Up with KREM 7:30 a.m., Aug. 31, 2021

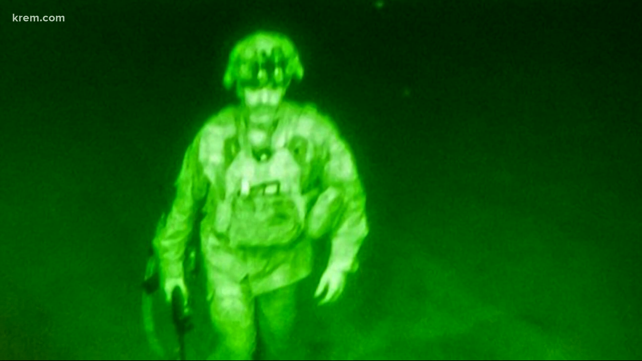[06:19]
This grainy night vision image captures Major General Chris Donahue of the 82nd Airborne Division as he boarded a C-17 cargo plane,
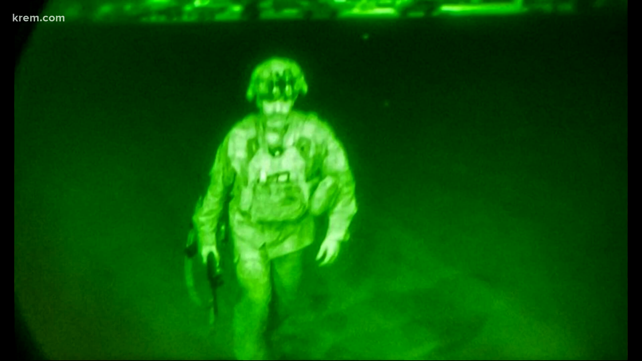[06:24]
the last American service member to leave Afghanistan in America's longest war.